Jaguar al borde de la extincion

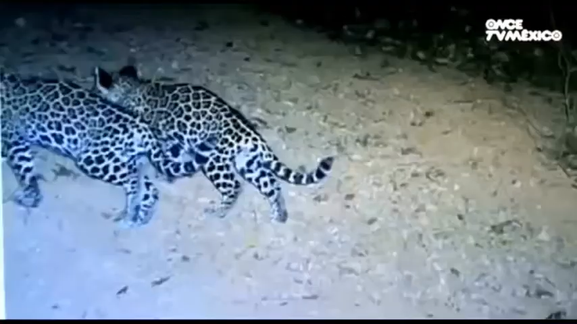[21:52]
Era una hembra que permaneció oculta en una cueva por varias semanas mientras daba a luz a su nueva cría. Para el proyecto eso significa que la reproducción es un hecho dentro de la reserva.